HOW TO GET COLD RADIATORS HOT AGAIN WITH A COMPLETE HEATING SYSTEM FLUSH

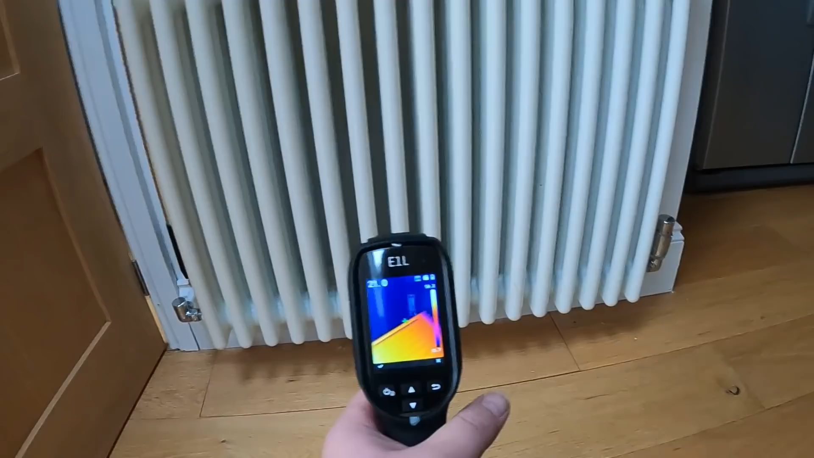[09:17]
and what that'll do is just release a little bit of the iron oxide out the bottom let's just have a look and see if it's done out so we've just still got that little bit of cold along the bottom the top's lovely and
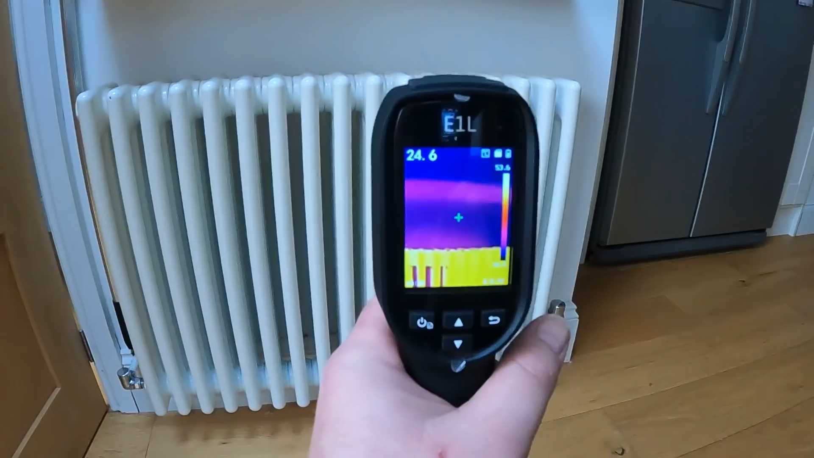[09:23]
hot but just along the bottom we just see we might give that another pass through and just see how it
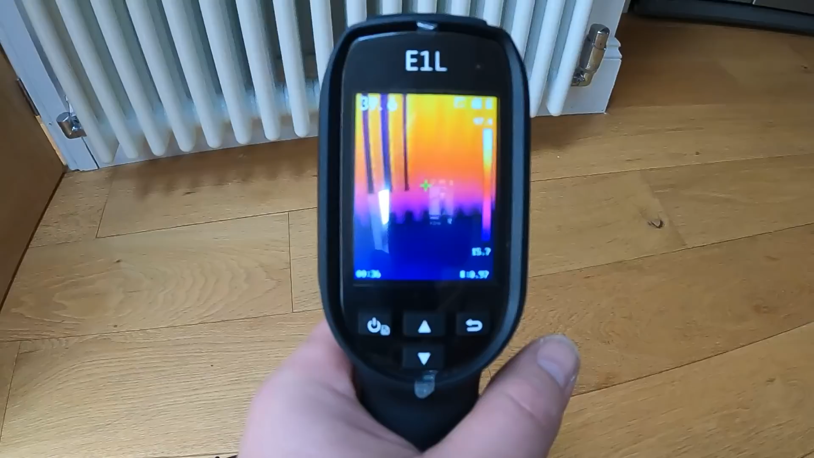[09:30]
releases it up right with just that quick pass over that rad we've lost the actual cold spots at the bottom of it now temperature's really lifting on that rad so we'll just leave that one on what
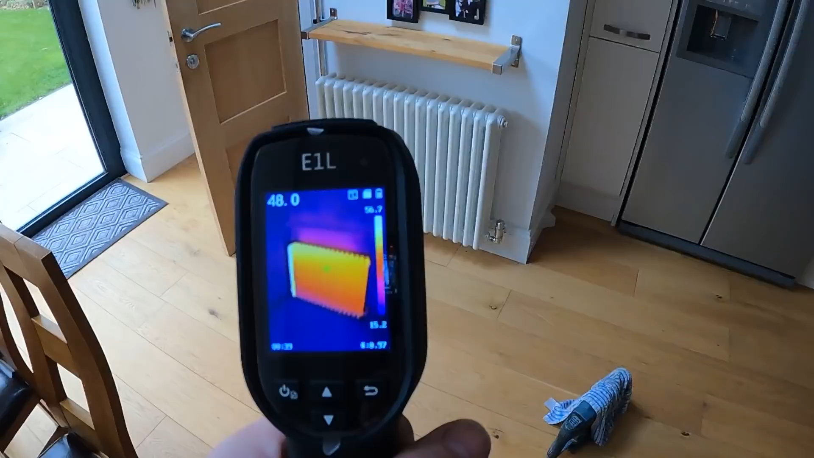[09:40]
i'm going to do is go and shut the rest of the rads off force a bit more heat into this one and just leave it running through this one for a little while but that's certainly made a huge difference on that one and that's just stage one
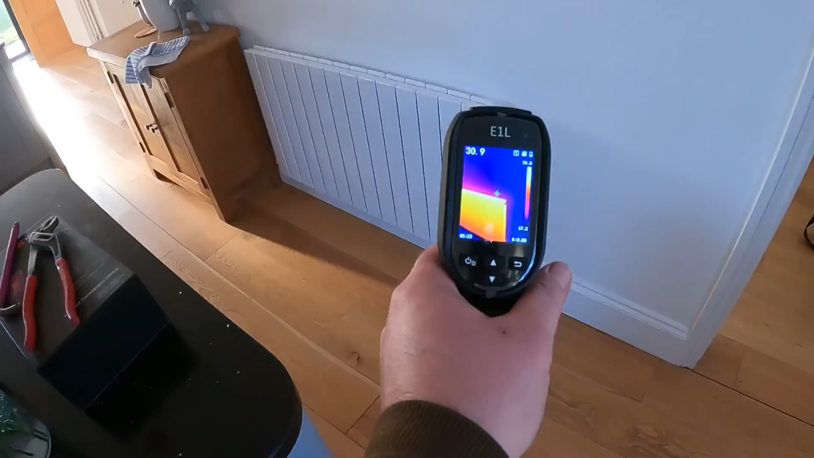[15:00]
pretty uniform heat everywhere and it's really really hot so it's like 70 degrees on the top full so what i've done is took the lock shield off
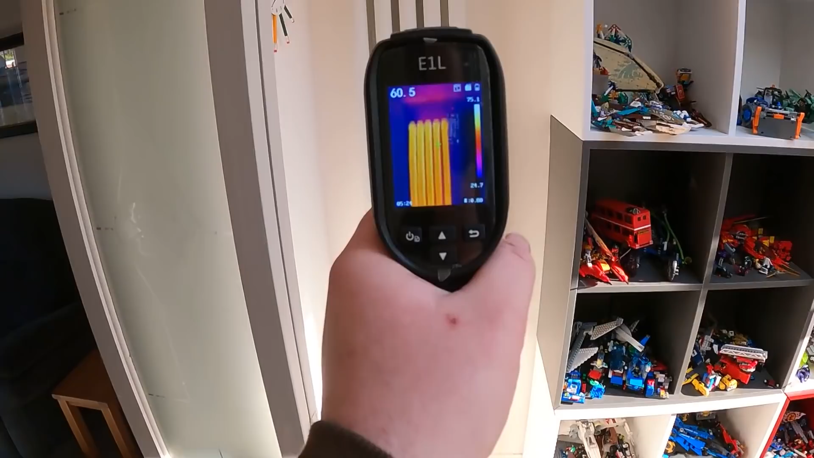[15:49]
as you can see it's perfectly the heat in it is perfect so we can just balance that one down a little bit more just to push a bit more
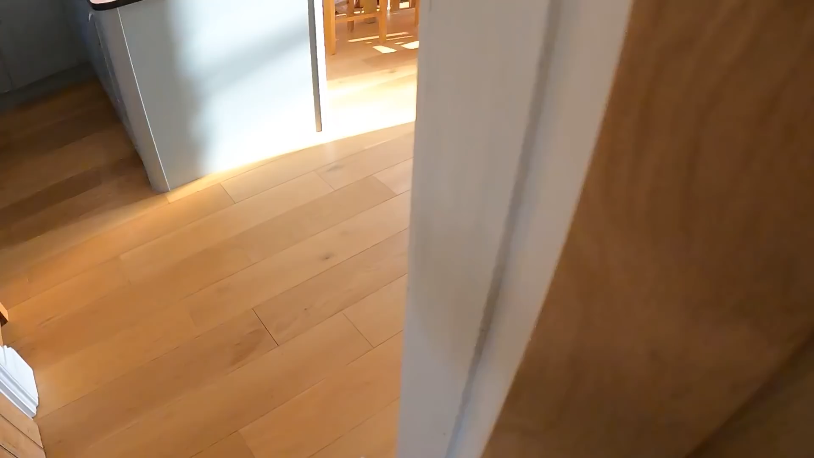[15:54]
heat into this one here this is the one that they
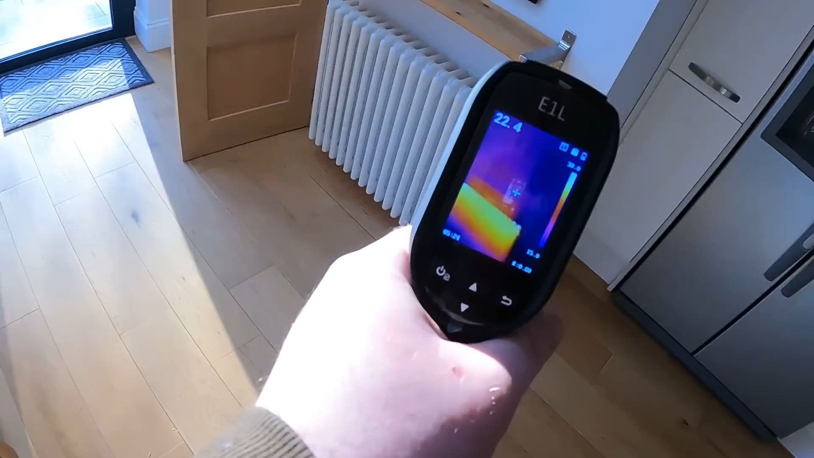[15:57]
originally had a bit of an issue with but now all the rads are on it's just starting to balance the heat through
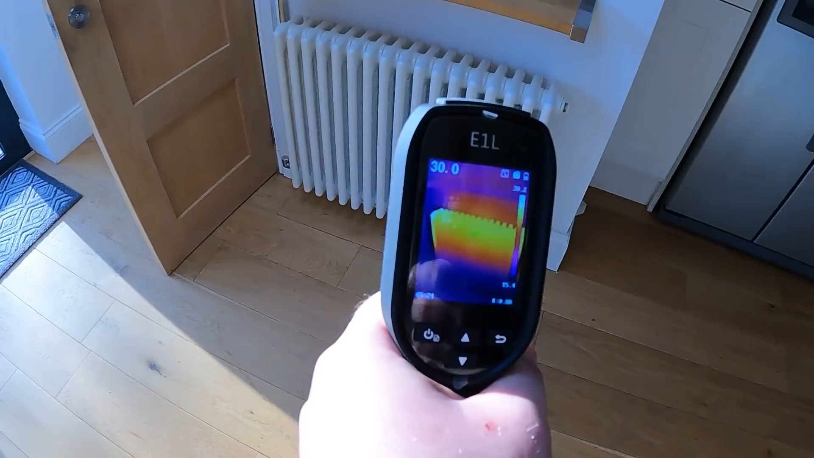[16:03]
this one now so i'm just going to go around and
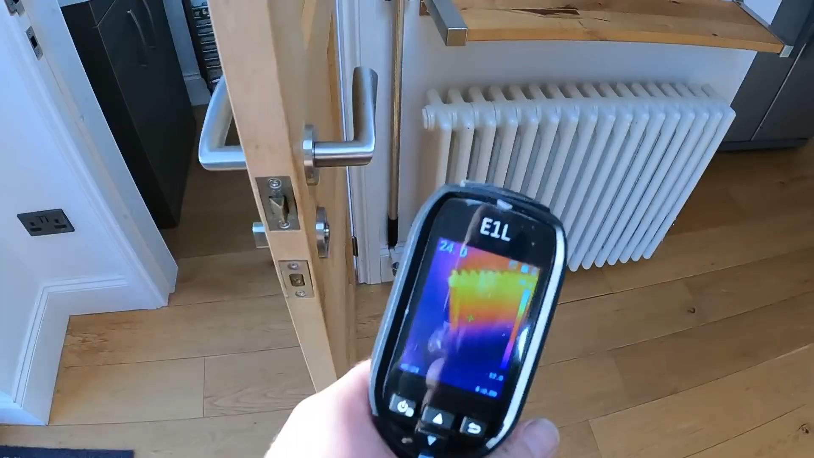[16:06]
tweak the rest of them like this towel rail again like i said earlier it's chrome so you can't really tell but what we'll do we'll just open that up
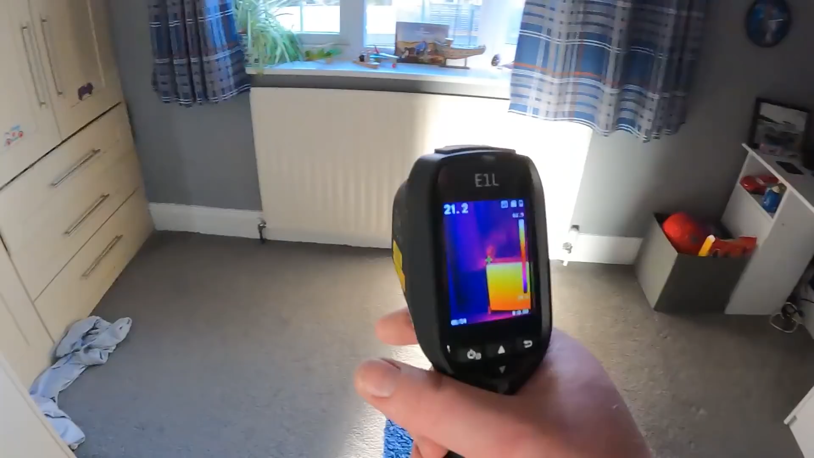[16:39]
and as you can see really uniform heat on these radiators now so there's
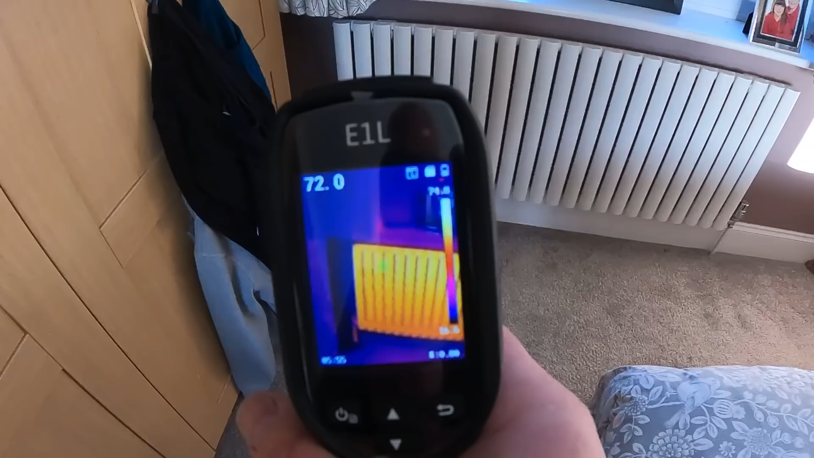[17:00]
really even this one i saw real bad cold spots all over it this
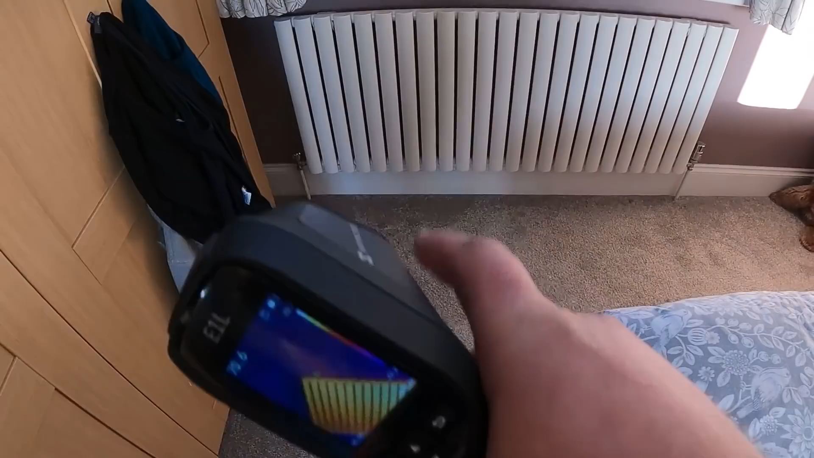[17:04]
one's perfect now we've got a couple downstairs we've got
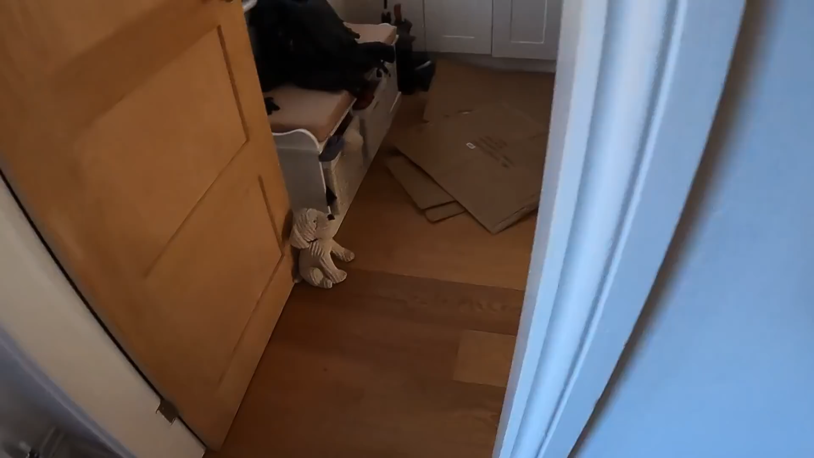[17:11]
we've got the hallway one that's lovely and radiating plenty of heat on that one
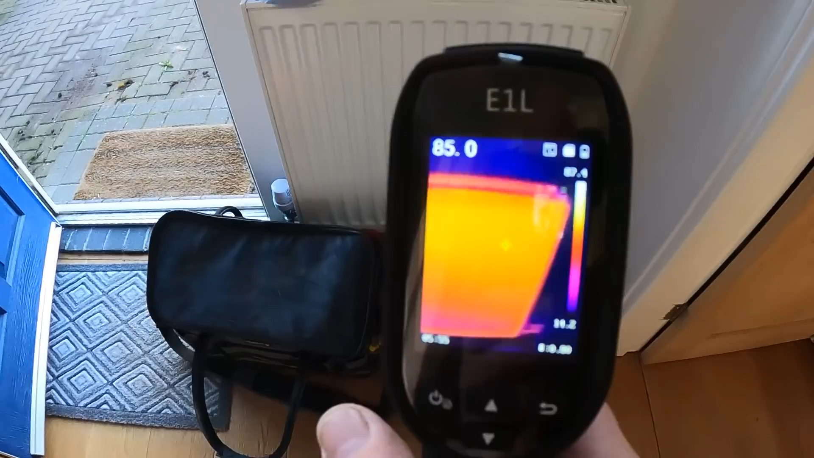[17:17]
and the two decorative ones in the lounge
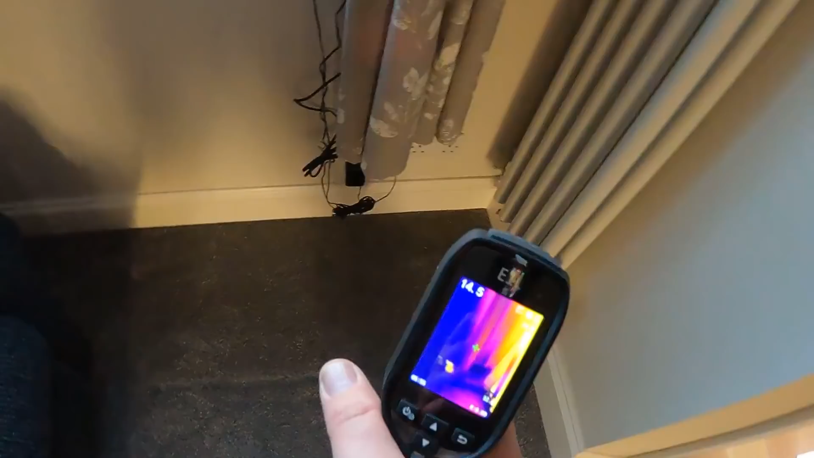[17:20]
is really even i'm really impressed with
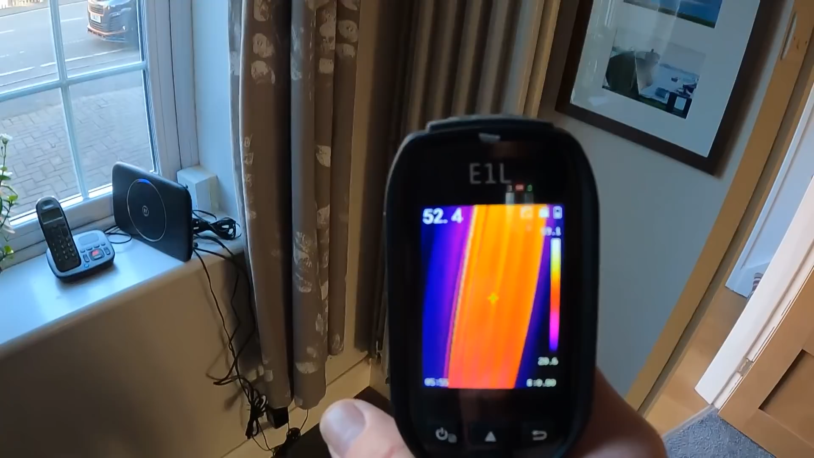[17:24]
those they had a couple of bars in them weren't really coming warm thank you very much but they're working a treat now and this one added one bar that was sort of struggling to get
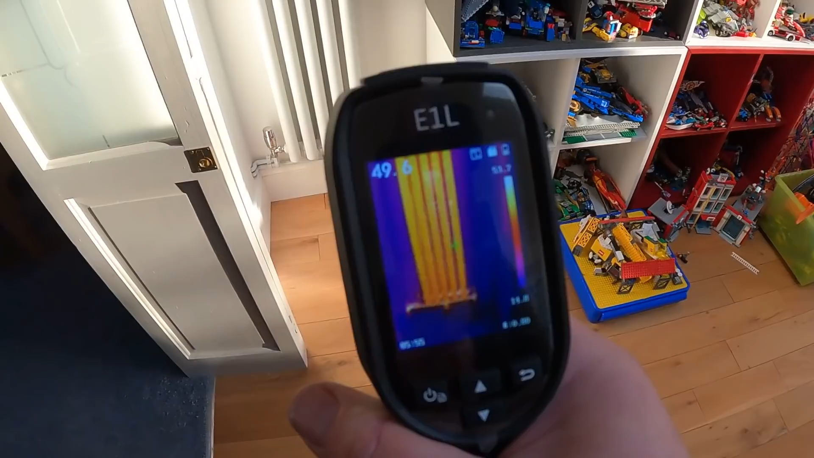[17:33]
heat through and now that's
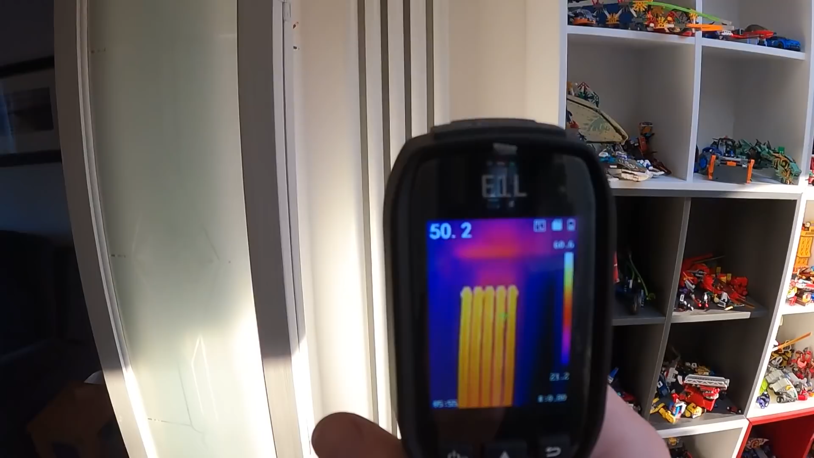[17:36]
really even perfectly even and then the one